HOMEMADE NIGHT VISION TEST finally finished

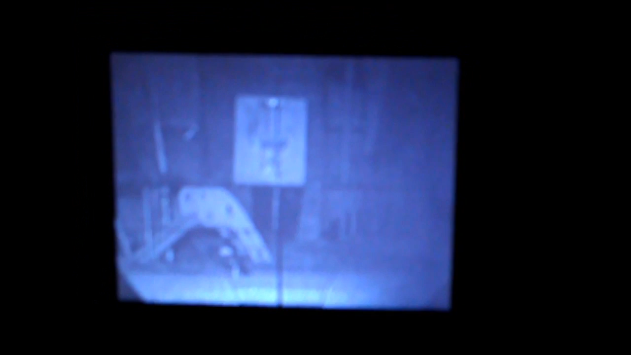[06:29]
Er, anyway, I'm gonna do the test now with the white. Erm, overjoyed with both, both the IR LEDs. It's running at 850.